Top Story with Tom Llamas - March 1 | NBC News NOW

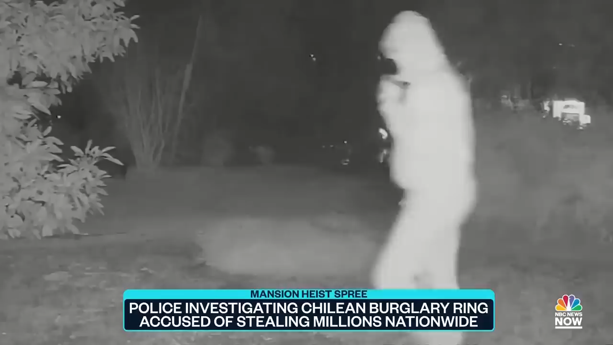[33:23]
The criminals, highly coordinated, covered from head to toe, taunting security cameras in the mansions they rob in less than 15 minutes.
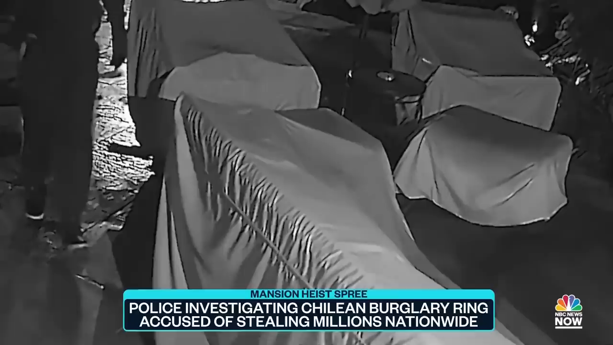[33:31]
They are up in their game. They're getting smarter as how they're acting and what they're doing.